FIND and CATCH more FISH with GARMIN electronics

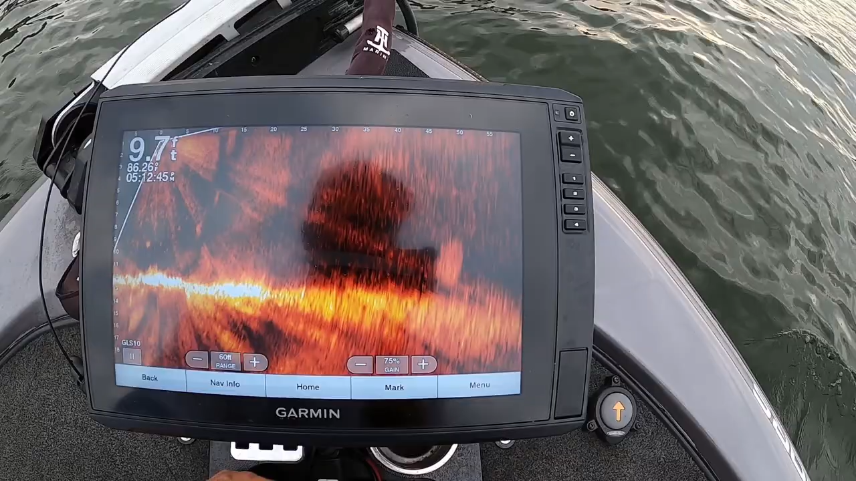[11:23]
On screen: depth 9.7 ft
Okay. So there's a school of fish right there eating on those shad. That's what that looks like on Livescope. You can see all those bait fish there.
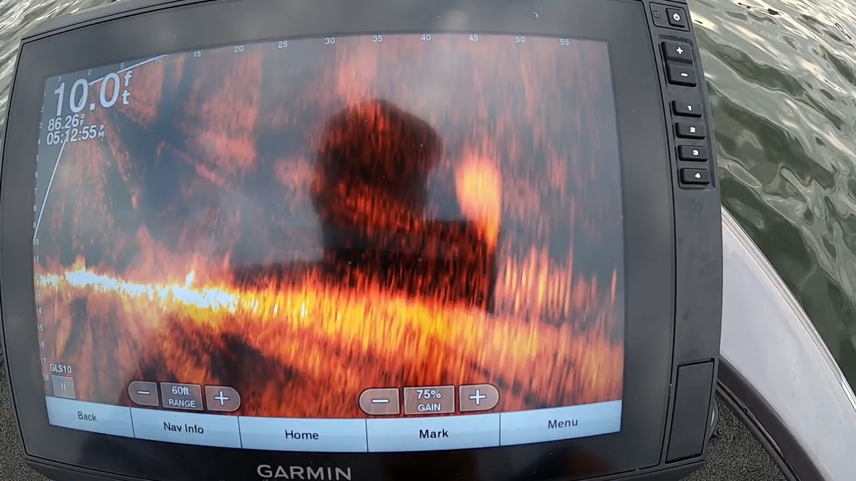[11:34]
On screen: depth 10.0 ft, water 86.26°F
And those are probably yellow bass. All right, so we only caught one fish. You know, those were probably mostly yellow bass. I was getting bit quite a bit.
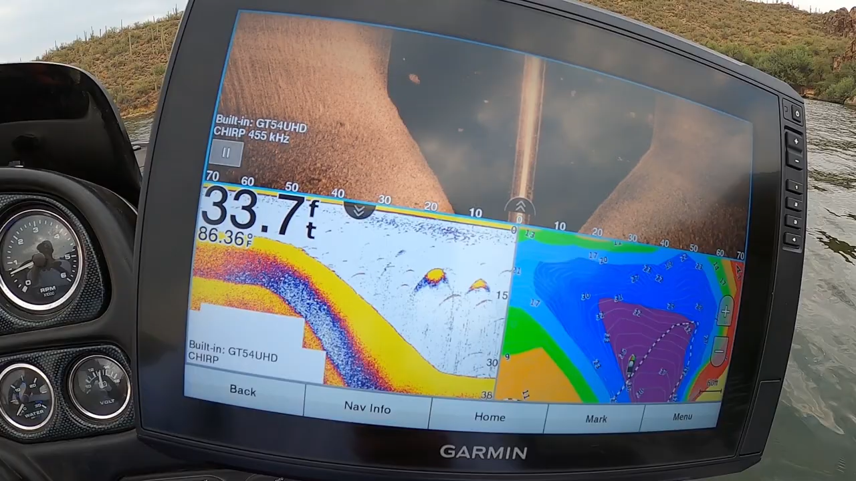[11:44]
On screen: depth 33.7 ft, water 86.36°F
In that spot, just they were probably either bluegill, yellow bass, something like that.
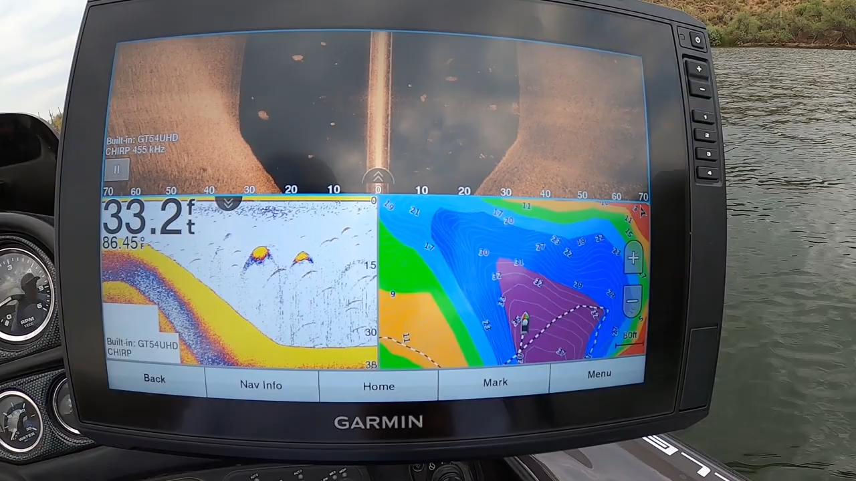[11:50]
On screen: depth 33.2 ft, water 86.45°F
So I'm gonna keep scanning this edge here though, and just kind of see what I find. I got my side scan, I got my 2D sonar, my map.
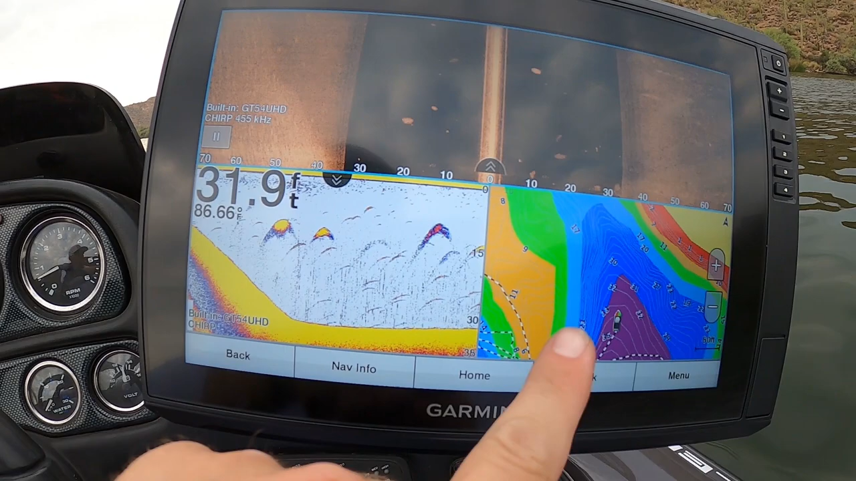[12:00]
On screen: depth 31.9 ft
The side scan's not really showing a whole lot because this whole area, like I mentioned earlier, is like kind of just like a big grass flat.
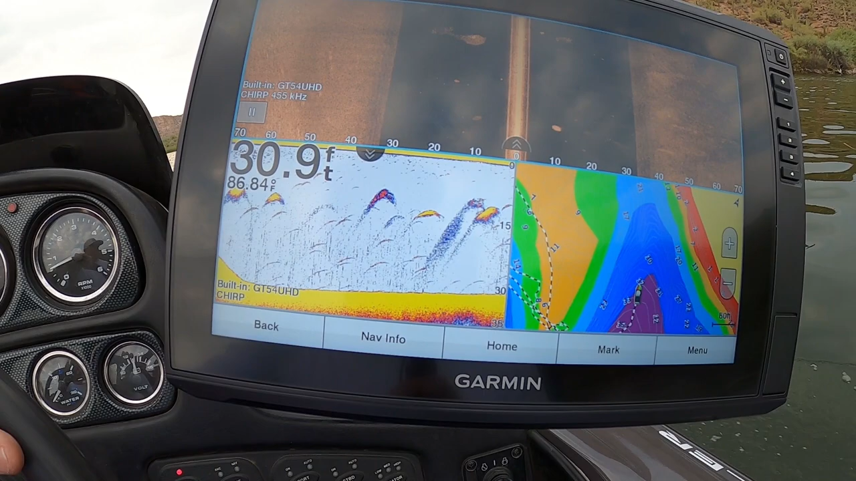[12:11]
On screen: depth 30.9 ft, water 86.84°F
There's really not a lot to it, but these fish are.
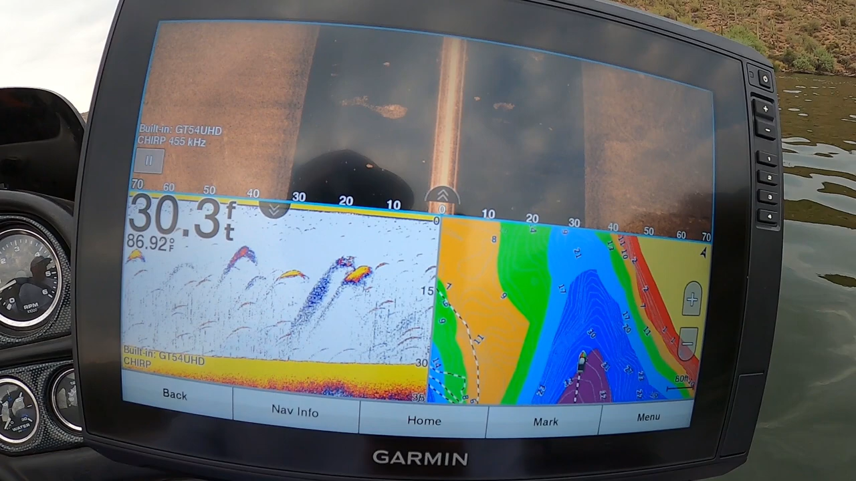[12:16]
On screen: depth 30.3 ft, water 86.92°F
They seem like they really like grass at Saguaro Lake, so I do try to find grass and fish it more than anything, but
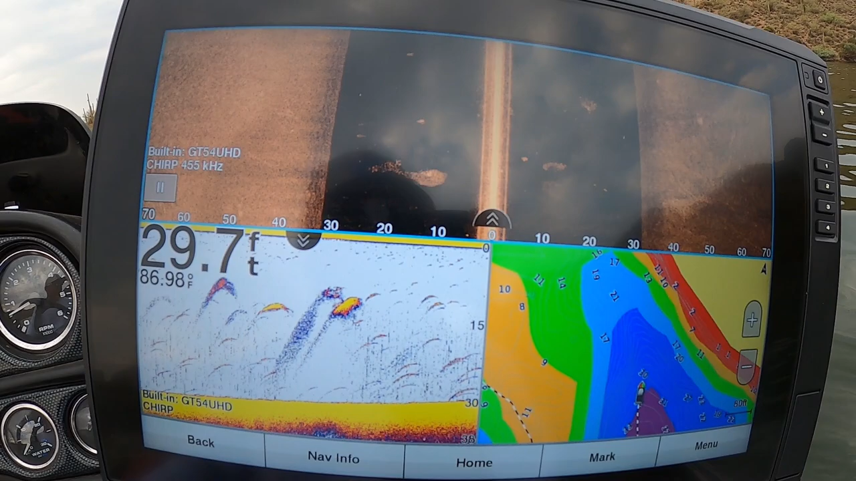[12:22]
On screen: depth 29.7 ft, water 86.98°F
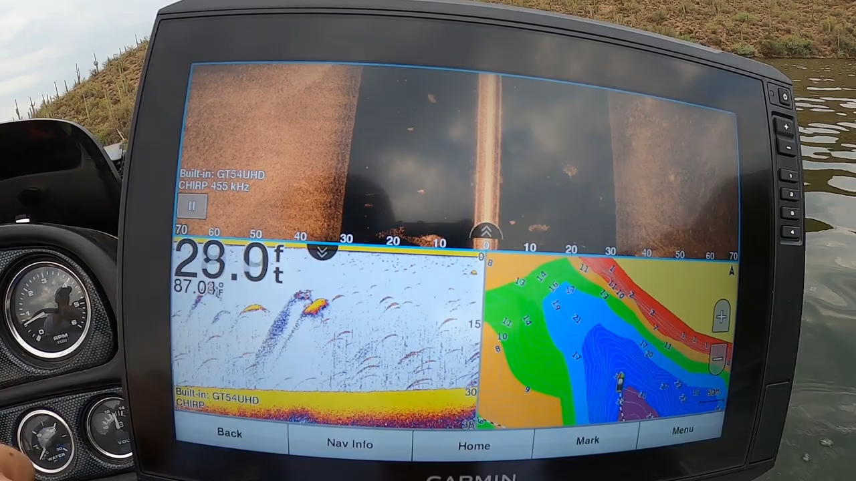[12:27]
or rock pile, something like that. So yeah, I'm seeing a lot of fish around.
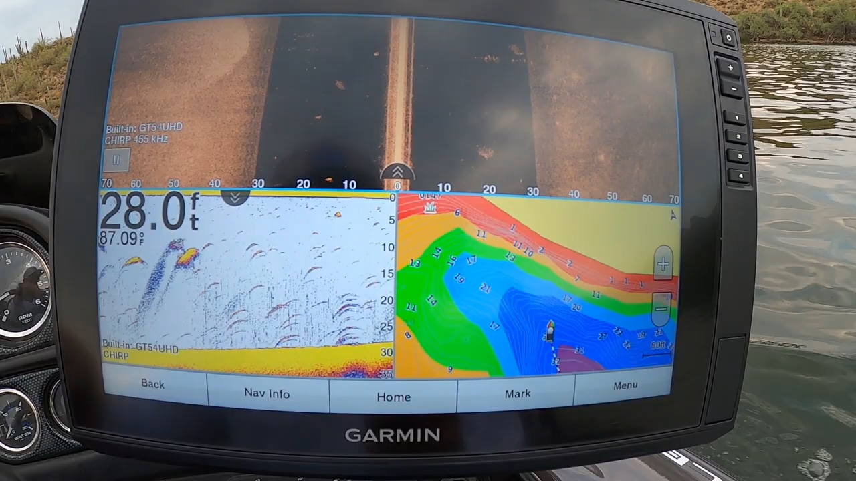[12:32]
On screen: depth 28.0 ft
They're just little, you know, yellow bass, bluegill, nothing special really here. So we're gonna move on to the next spot. A lot of bait though. We're seeing a lot of bait.
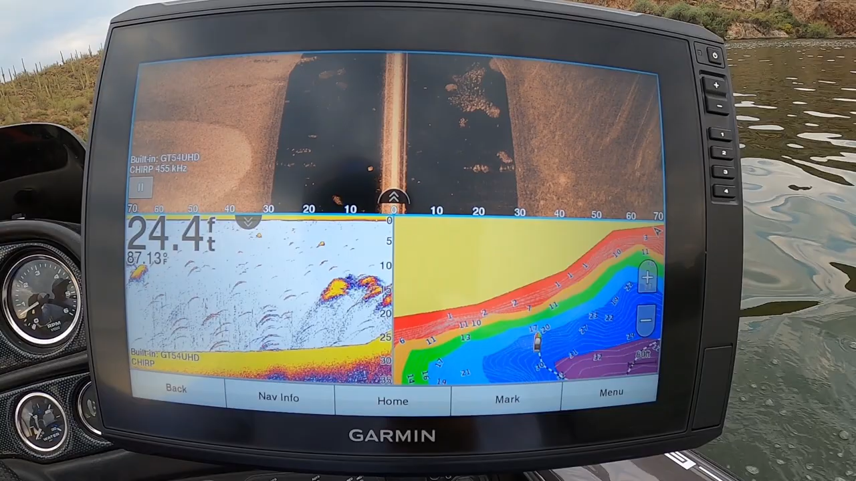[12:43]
On screen: depth 24.4 ft, water 87.13°F
You can see on the side scan all the bait you see in there, little weeds or habitat possibly, but let's move on to the next spot.
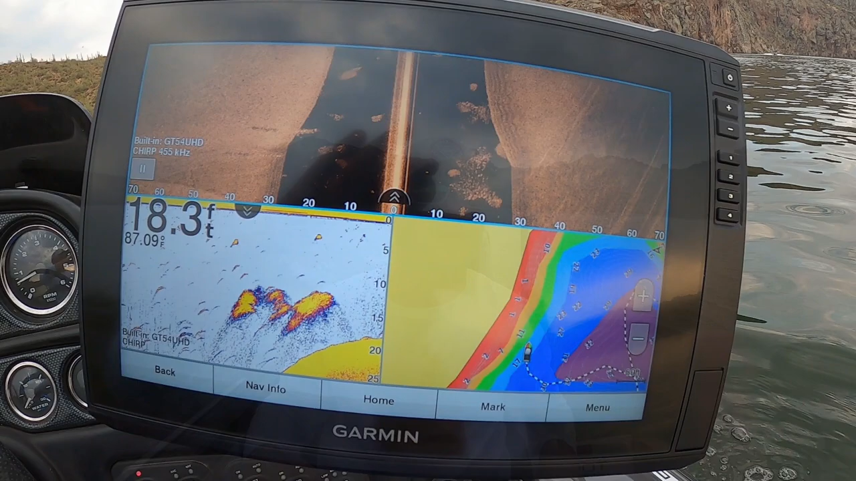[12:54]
On screen: depth 18.3 ft
All right, so this next spot here is this is a pretty big community hole.